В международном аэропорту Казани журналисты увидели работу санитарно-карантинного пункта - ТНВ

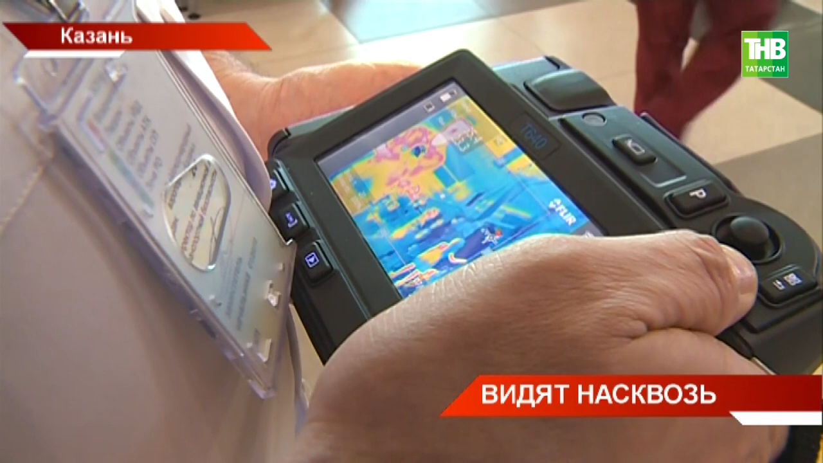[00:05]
Их глазами называют специальный прибор. Он называется тепловизор и именно он определяет пассажиров с подозрениями на заболевания.
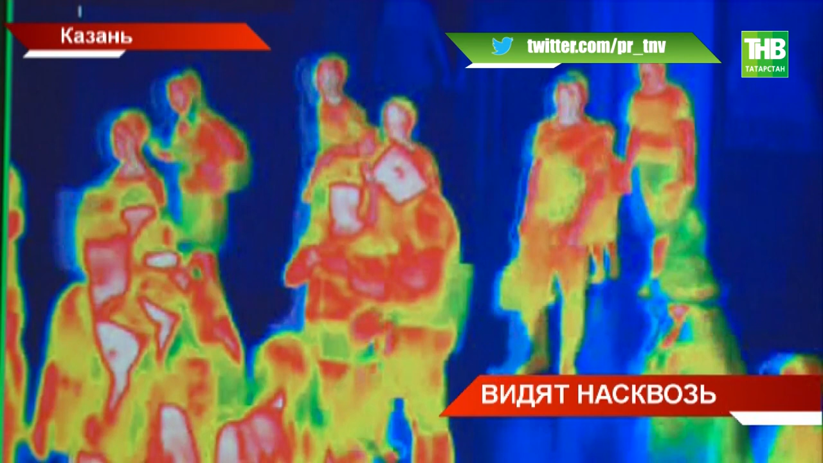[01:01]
Это место журналисты между собой прозвали комнатой массовой проверки.